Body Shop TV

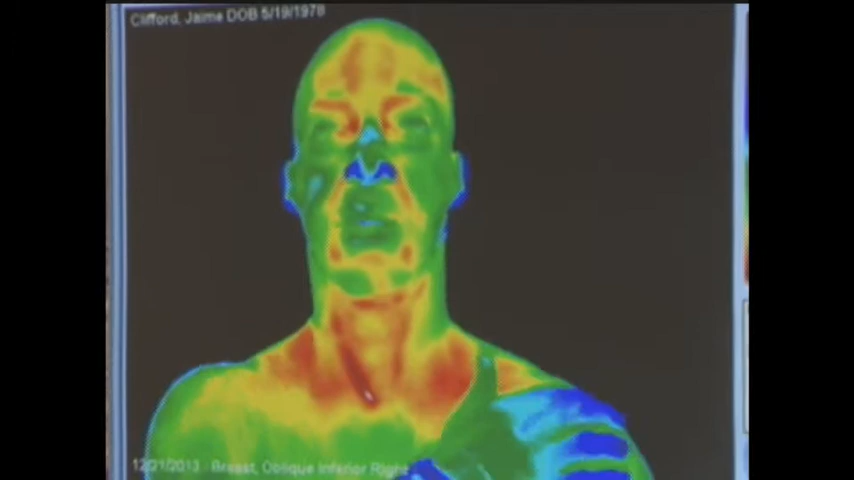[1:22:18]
The left that's is where, much that's more. Where I have an issue. Right. Right here. Yeah, that's yes. it, right? Yeah, right that. Here. Well, it's there. It's that whole area. That whole area is all inflamed, all leading right up, you know, going up the cervical, up the which is the lymphatic nodule. Well, look down his. Let's his, just turn. His, try turning to your right. And let's just see what we see on the side. All right. Now, on the side we're looking at, there's a little bit of inflammation on the jawline, right?
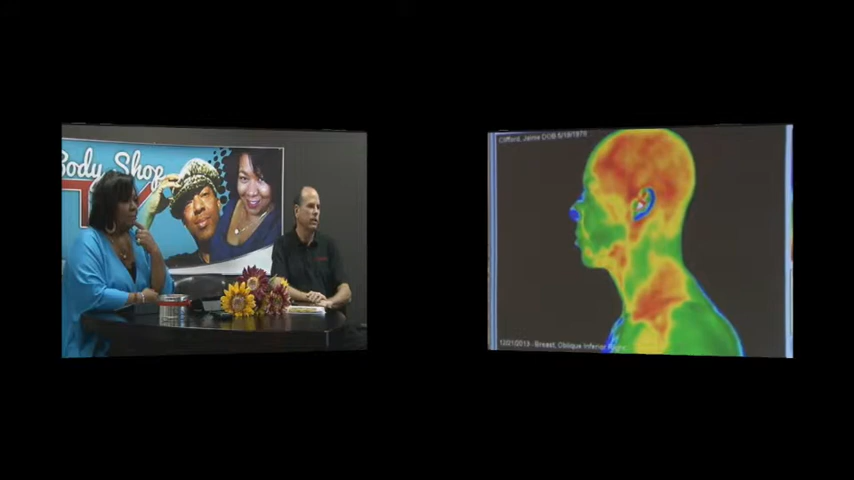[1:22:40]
Right there. You got it. Right there. So I mean, there's something probably happened below there. Below that. Yeah, a little bit lower now, going down into lymphatic. All right.
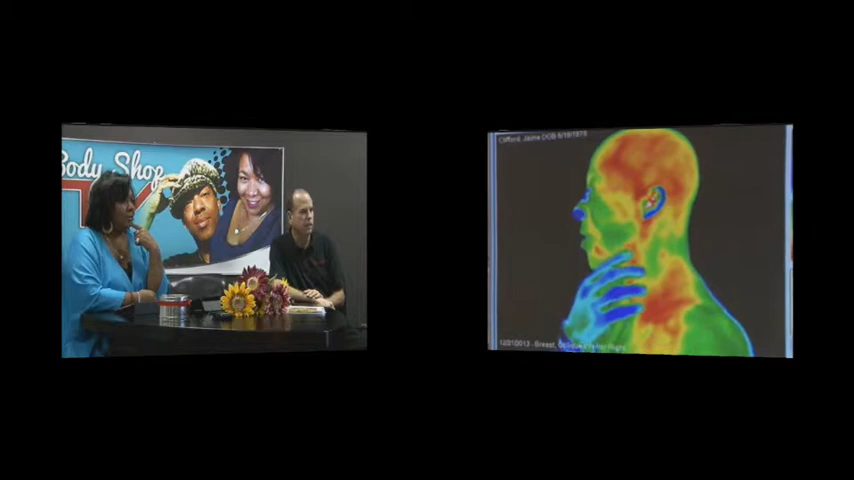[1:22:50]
So that's where I had a tooth removed. All right. So well, that's what it is. So you have some sort of problem in that area, and that's what it's picking that up. All right. Now, otherwise, he has, as you notice, his nose is, he has a blue nose, it's nice and it's cool. His ear. Right? The ear, well, that's what would happen, the outside of the ear, it's cartilage, it would be like that.
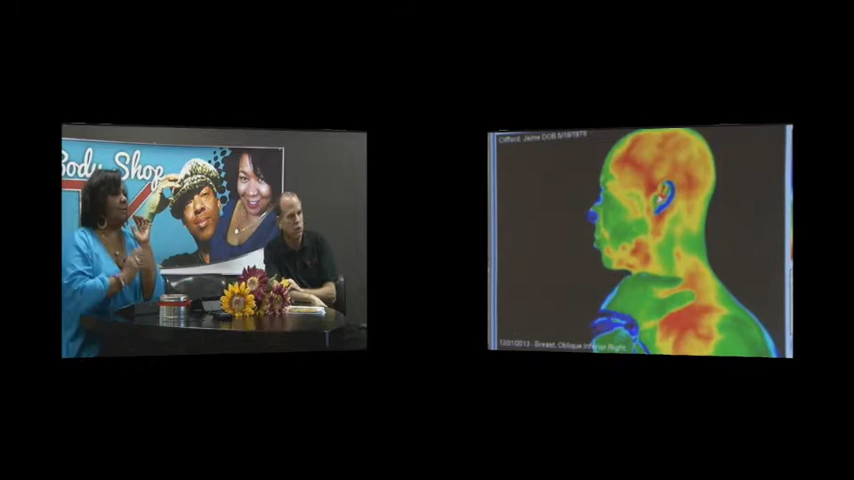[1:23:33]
it would go down around the back of the shoulder there, all right? So that probably what's happening there is the triple warmer, is that your fight or flight meridian? Mm-hmm.
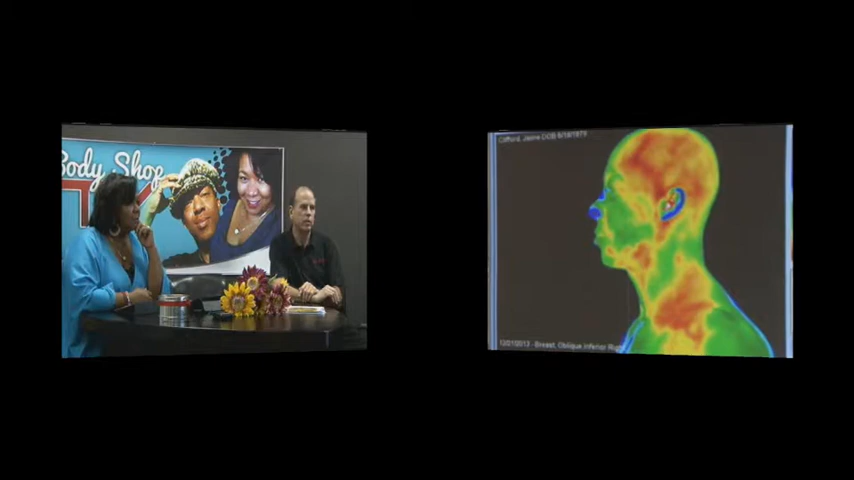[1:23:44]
And that you don't only want that open during emergencies. You don't want that to be open all the time. Right. Is mine open? Well, it seems to be. Showing that heat is right there. It looks like it may be open a little bit.
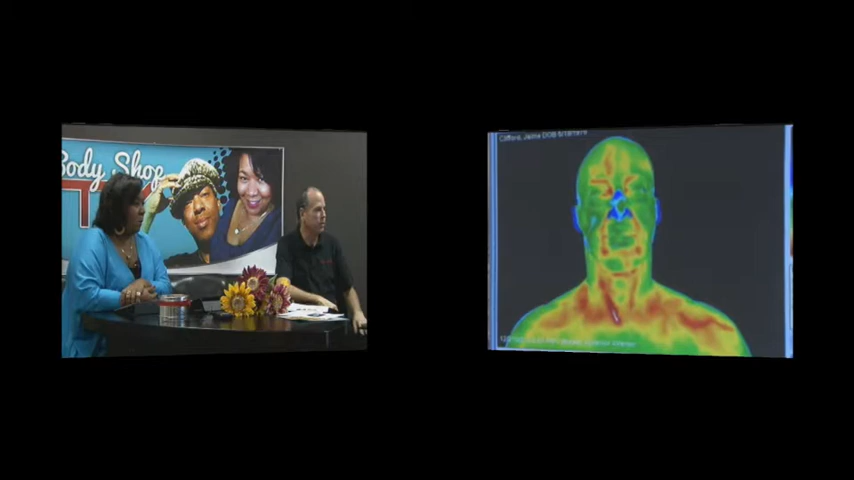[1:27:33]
So, okay. JP. All right, so what we were talking about, if maybe if you turn to your left, and let's just see the right side. Okay, so now if you notice on this side here, on the side of the head, there's a little less inflammation.
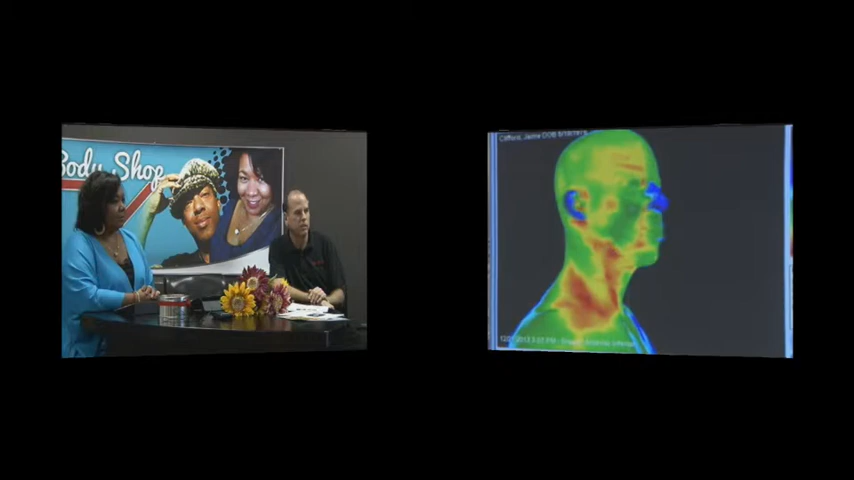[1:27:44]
It seems to be nice. That's pretty much what you would see pretty normal. What's that right? White spot on his jaw? Right on the line there. Yeah, there's yeah. Something. Well, I don't know.
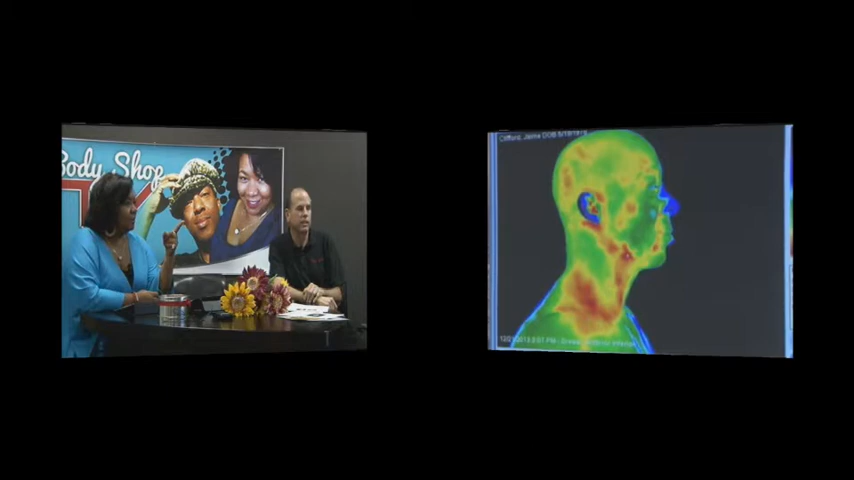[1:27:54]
I mean, there's a little bit of inflammation there. There's something going on there. But again, is it right here? No, down. No, down under the jawline. Down. Under the jaw. Yeah, right there. Right in there. Yeah, see, that's down. Like an inflamed area. See, it's actually red there. It's not only that.
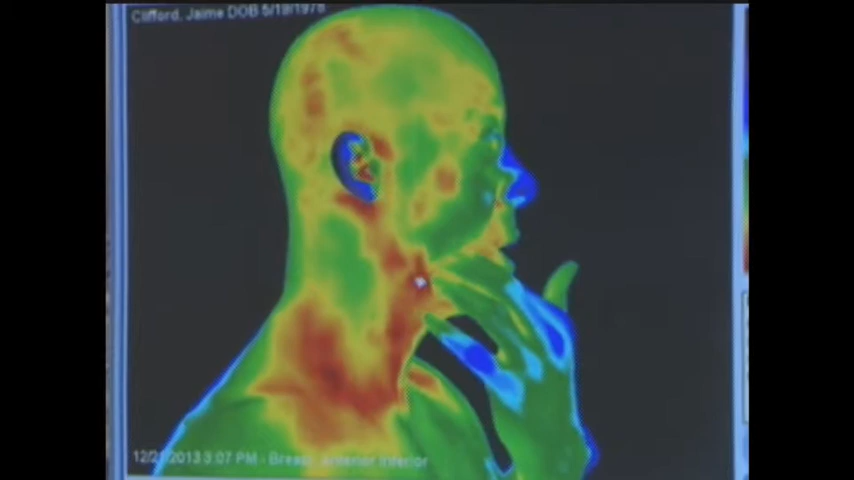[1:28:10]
It's not only the white spot, but there is a red area that's inflamed. All right, so there's a little bit of inflammation there. All right, and then down the back of the neck, right?
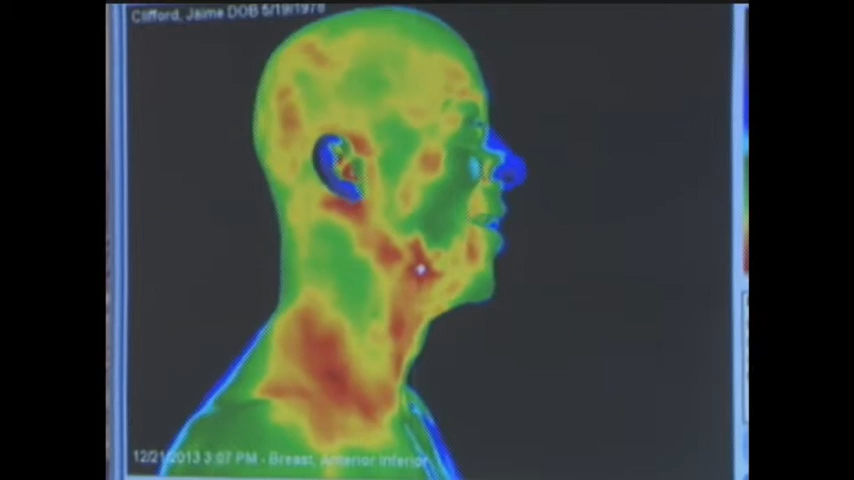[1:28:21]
Down the back of the neck, we got a carotid artery there. So there's a little bit, inflammation there. Now, JP, when he was facing forward. All right, you can turn forward again, please.
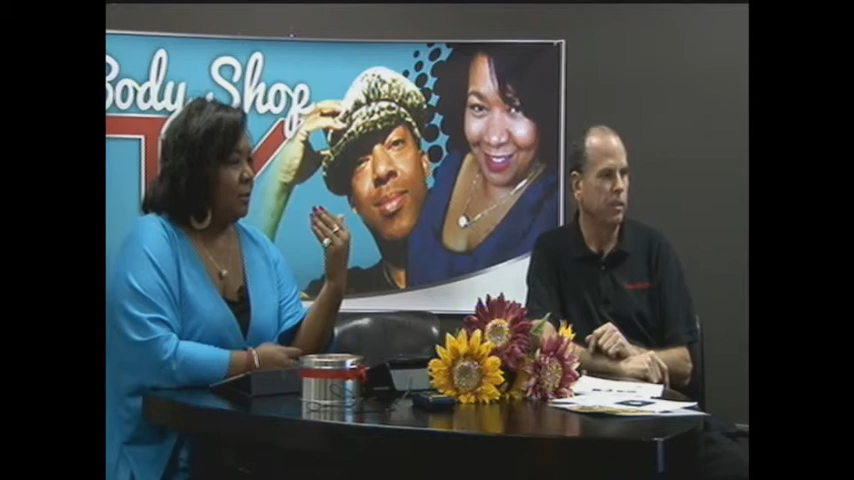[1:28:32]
On his right side, you see that long red line? Yeah. What is that? Well.
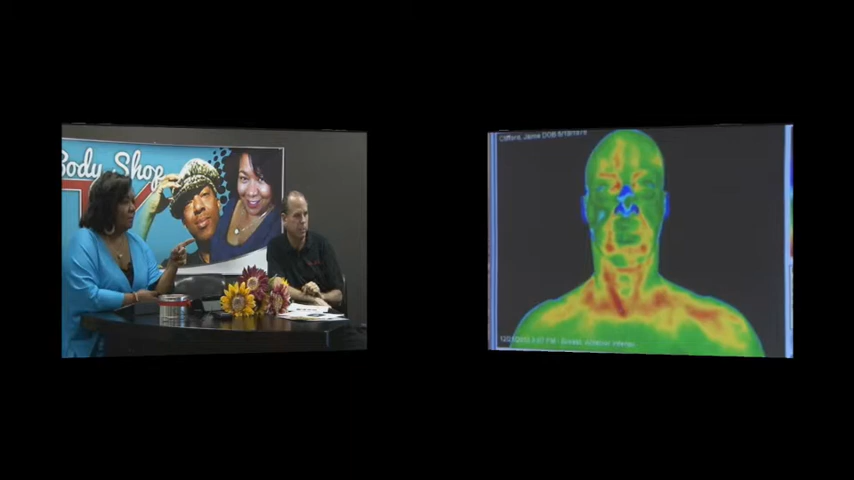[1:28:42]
It's showing that there's an inflammation there in that area. Where, Chella? On your right side. Right here? Down your throat. It's here. Right, from your throat coming down straight. Aren't there lymph nodes in there also? See how that lymph node in the neck is kind of connected to that? Right. It's really lower. Here? Yeah, right there.
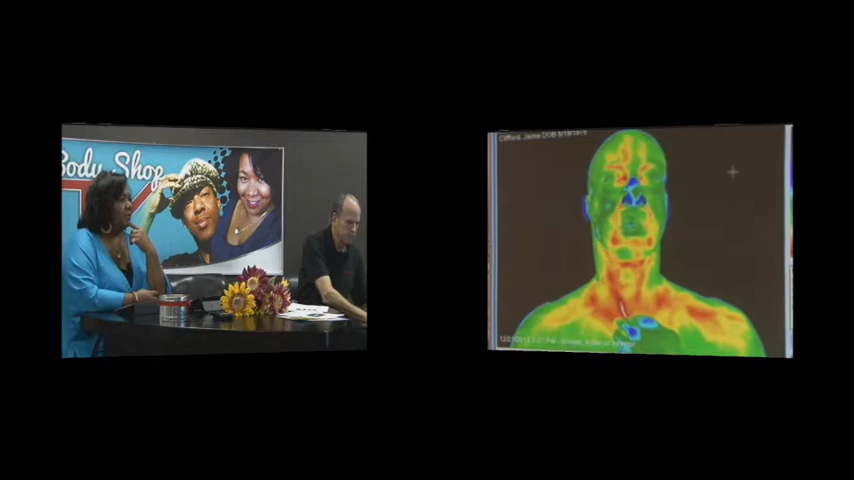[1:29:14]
Right there, yep. Up. So what is that, JP? And it's white in the center. There's some sort of inflammation there that's going on there. I mean, it is that there is an area there that, you do have, lymphatic. There's, mm-hmm. it could be something in the lymphatic system. It could also be, something like arterial. Are those your breasts below body mechanic?
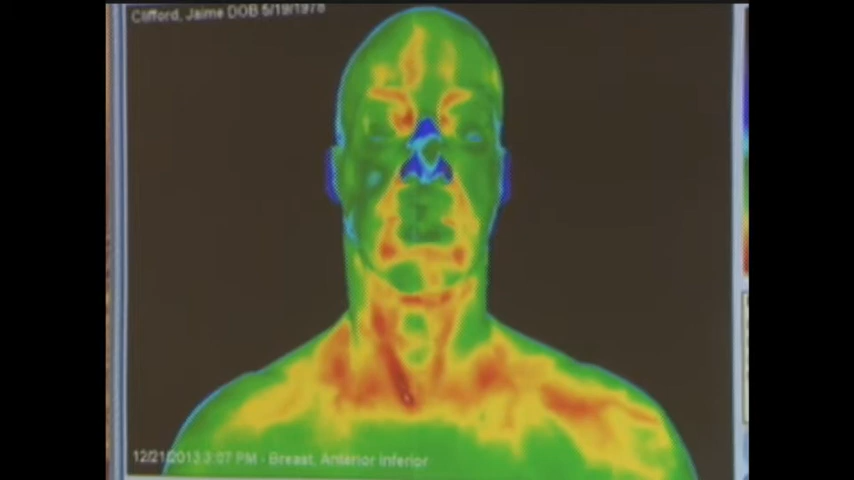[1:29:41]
You see them moving? No, they're very big.
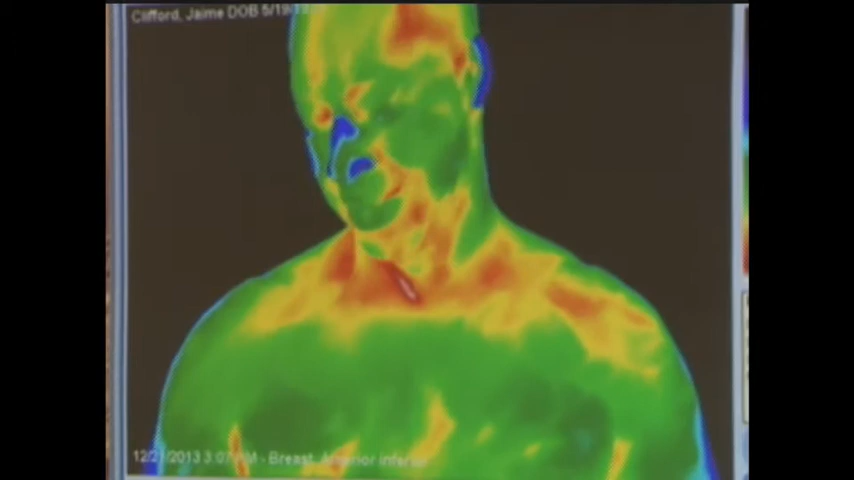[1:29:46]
Well, we're going to move down to the chest area a little bit just to see how your chest looks. Those are his All implants. Right?
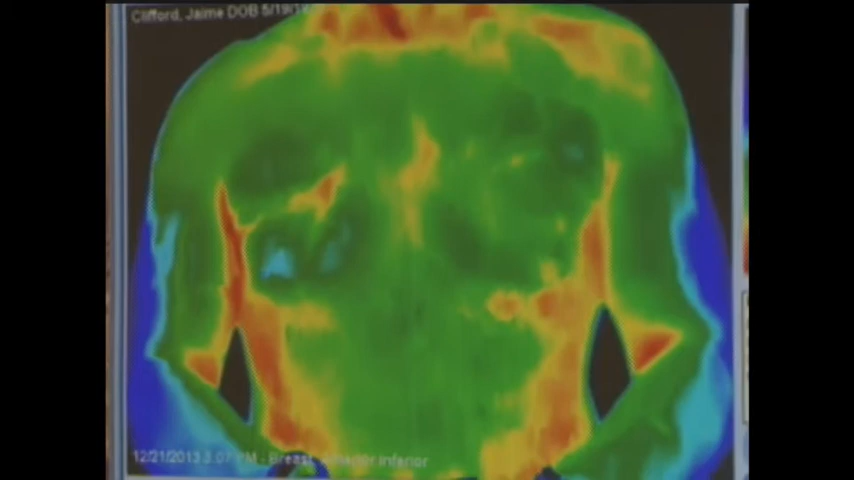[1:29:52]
You can see the implants. So the chest area actually, right?
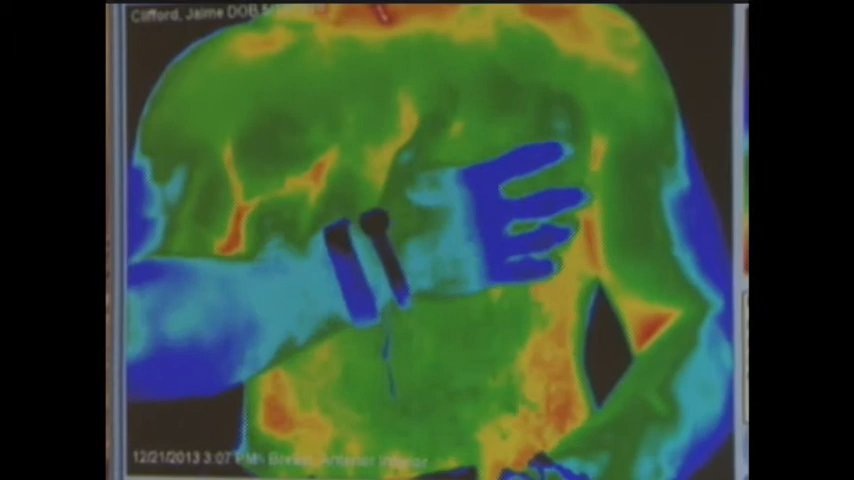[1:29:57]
I mean, the coloring again. So the light blue on the right side means what? Because it's not on the left. Well, that area is just cooler for some reason. There's something, that I don't know exactly what's the, Which you know, side something. Is cooler, the left or the right? You're right. Right, oh, over here. Yeah, well, right on the breast there. Right here. Yeah. There's something just cooler there.
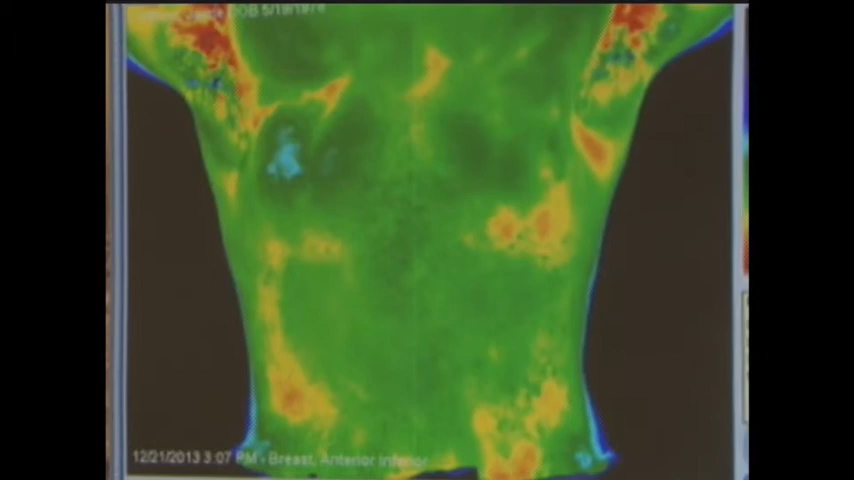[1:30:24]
Now, you notice when under the arms, there's a little, more heat is generated from under the arms, but right. also that he has. Now, actually, if you look on the right side, which is on the left side of the screen, mm-hmm. and you see that area that's yellow there, that's coming up. And gold.
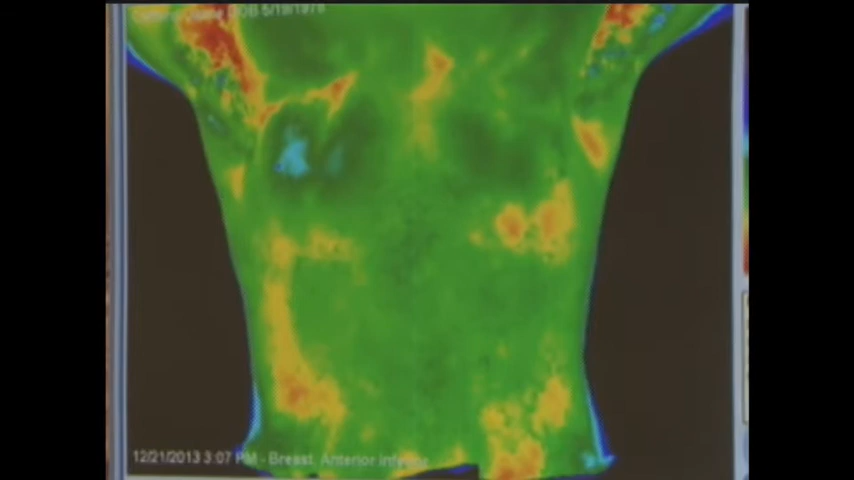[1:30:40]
And it's kind of going up there, and it's kind of turning, like, right underneath what would be the bottom of his rib cage. It's a little bit of yellow there like transverse. That. Right? So, I mean, yeah, that's kind of like part of, that's probably the colon. That's, that's the ascending part.
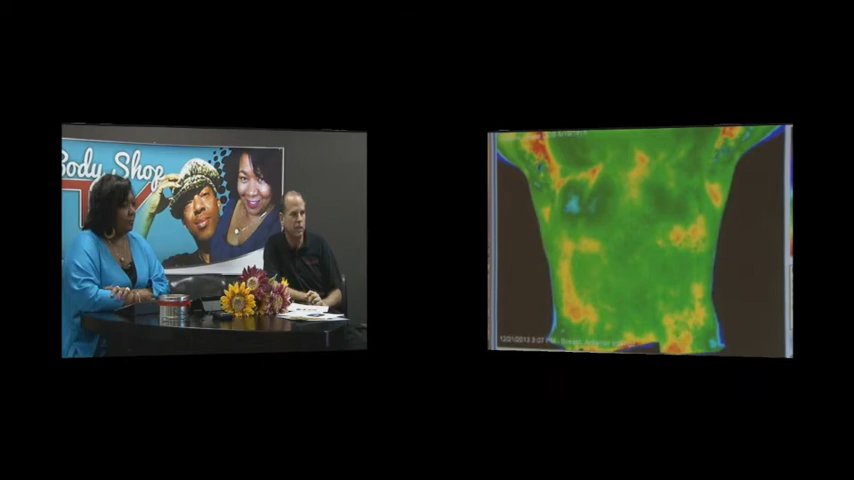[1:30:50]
The colon there a little bit might be coming up. It could be a little bit of congestion and underneath there. On the other side, just turn to your right a little bit. I just want to just see in there. Yeah.
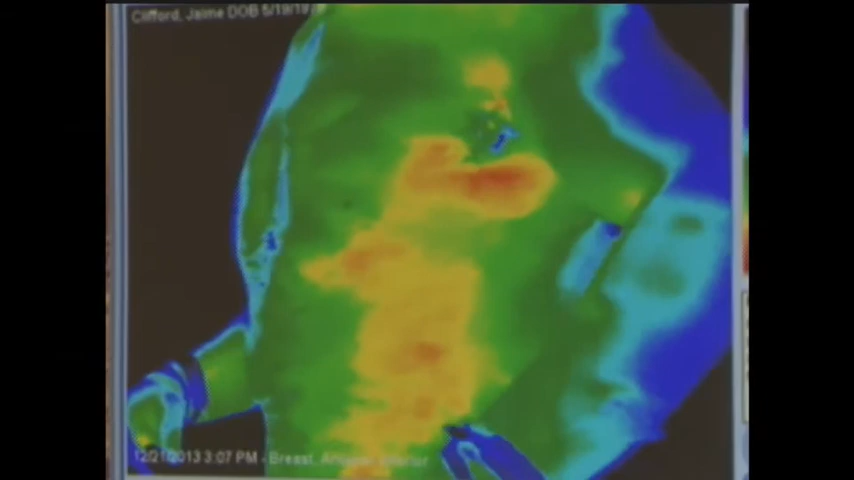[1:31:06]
So Okay, now on this side here, so we got, besides right under the arm, the little bit that's red there, there's some inflammation there. Again, we're looking at yellows. It's not like a lot of inflammation. What you're looking at right there, probably with a lymphatic, you know, drainage,